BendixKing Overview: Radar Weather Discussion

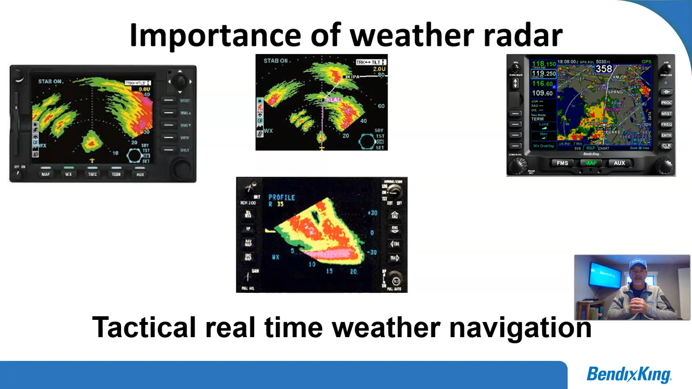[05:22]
And like I said, this is a little bit of everything from our older MFDs, radar indicators, and the top right is one of our new products, the MFDs, that actually give you a really good representation of weather radar as an overlay function. Let's go ahead and go to the next slide. Now, there's many different features you can get with a weather radar. The RDR-2000 was broad-based installed again. It's a fantastic radar, but there is upgraded features that you can get with different radars. Now, for say that you have an RDR-2100, if you look at the top left graphic, the RDR-2100 is capable of doing a really neat safety feature called auto range limiting.
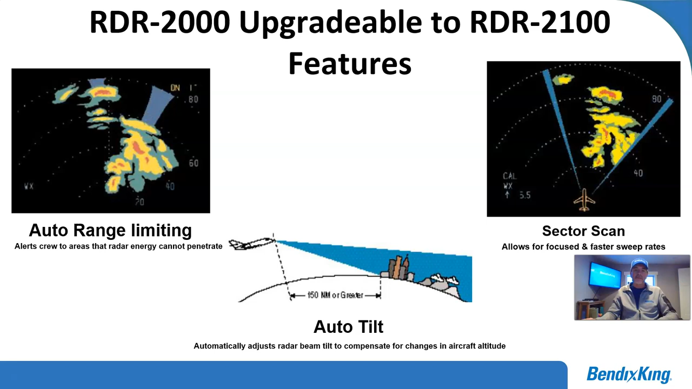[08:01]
So, you'll still have that same freezing level on your screen at the same distance, which gives you, you know, good representation so you don't lose track of where you're at with that freezing level. All right, next slide. You know, we talked about, we talked initially about the RDR-2000.